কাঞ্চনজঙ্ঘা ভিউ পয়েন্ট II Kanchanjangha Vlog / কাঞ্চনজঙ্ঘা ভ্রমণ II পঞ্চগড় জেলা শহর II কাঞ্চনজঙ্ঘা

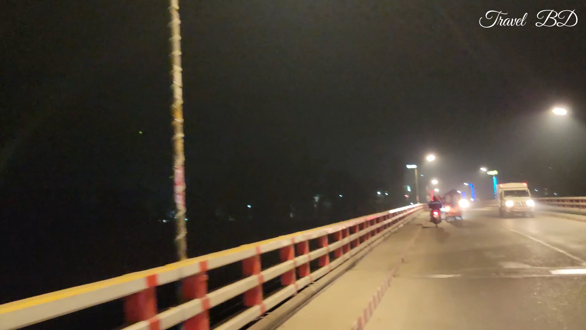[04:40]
তো রাতের ভিউটা হচ্ছে যে শহর, এটা হচ্ছে যে শহরের ভিউটা এরকম অনেকটা দেখতে। শুভ সকাল।